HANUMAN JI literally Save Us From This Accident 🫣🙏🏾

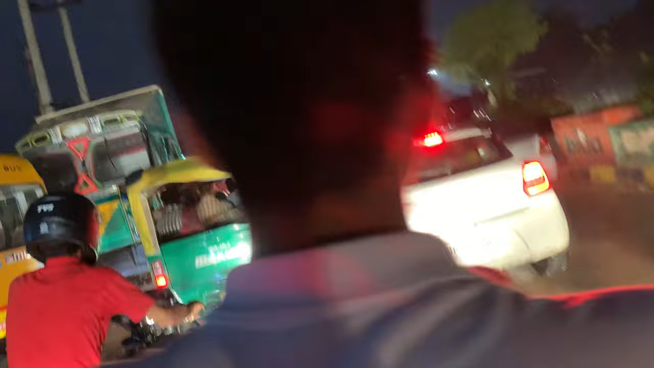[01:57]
ओह माय गॉड भैया, हमारी में ठोक देना यार, मैं मारना भी चालू कर दूंगा।